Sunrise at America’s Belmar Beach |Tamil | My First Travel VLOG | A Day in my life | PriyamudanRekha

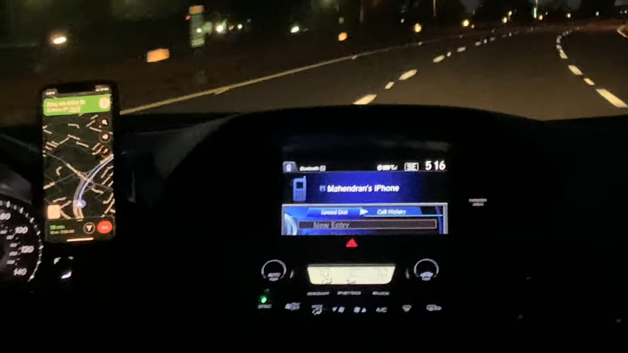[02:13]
தான். நாங்கள் இப்போ கார்டன் ஸ்டேட் பார்க் ஹைவே ரோட்டில் தான் போயிட்டு இருக்கோம்.
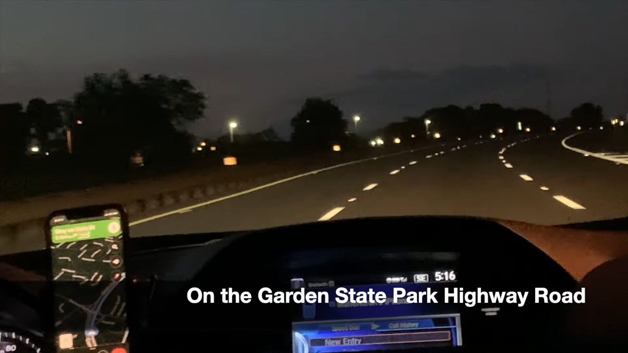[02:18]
இந்த ரோட்டில் ஸ்பீட் லிமிட் பார்த்தீங்கன்னா 65 miles per hour. ஸோ ஏர்லி மார்னிங் டிரைவ் பண்ணுறதால டிராஃபிக்கே இல்லை, ரோடு ரொம்ப ஃப்ரீயாக இருந்துச்சு.
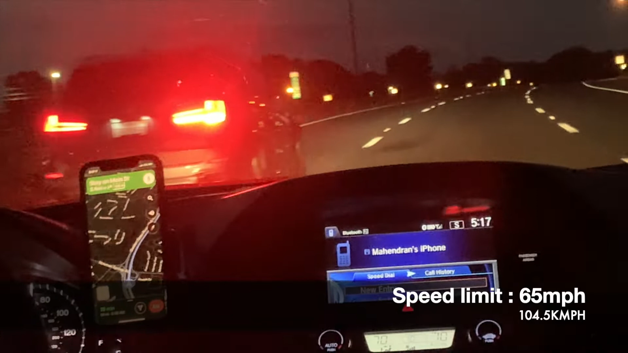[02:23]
அந்த ஃப்ரீயாக இருந்த ரோட்லேயும் எங்களை நிறைய பேர் ஓவர் டேக் பண்ணிட்டு போனாங்க. நம்மளுக்கு சேஃப்டி தாங்க முக்கியம்.